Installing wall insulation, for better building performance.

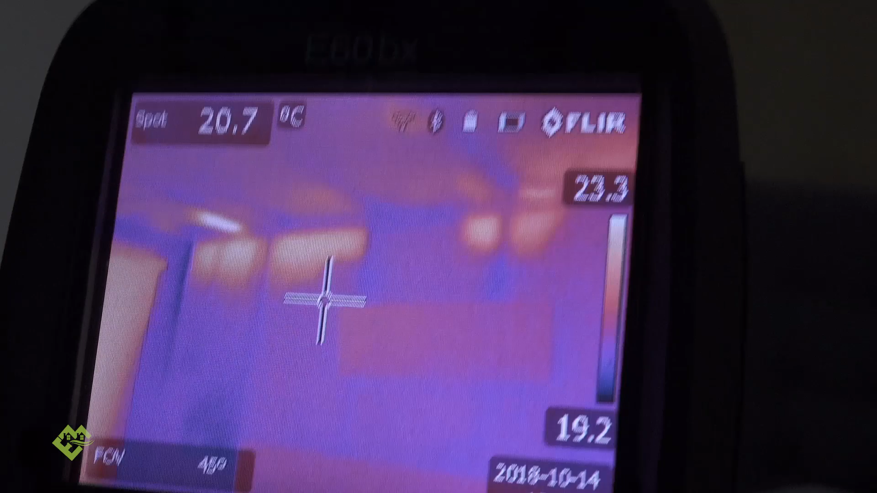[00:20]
On screen: spot 20.7°C
Most of the wall seems to be quite well insulated,
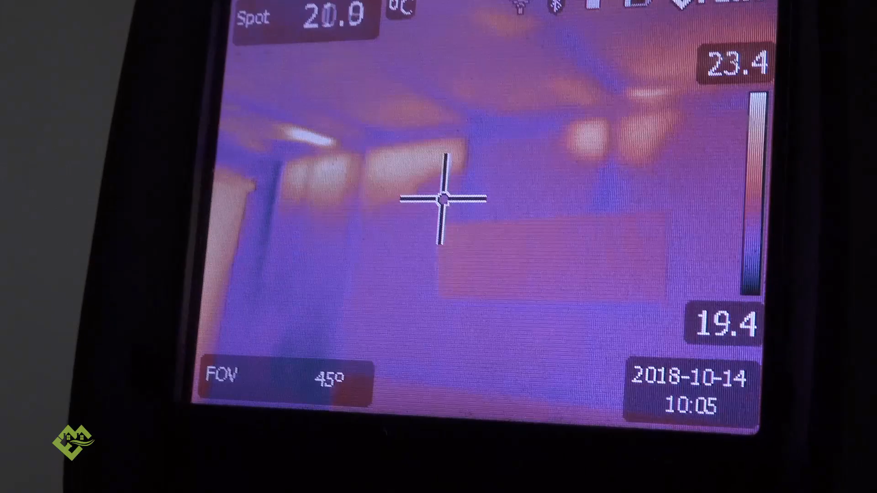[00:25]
On screen: spot 20.0°C
goes from 20 degrees in a good spot and then up to 23 degrees in the uninsulated areas,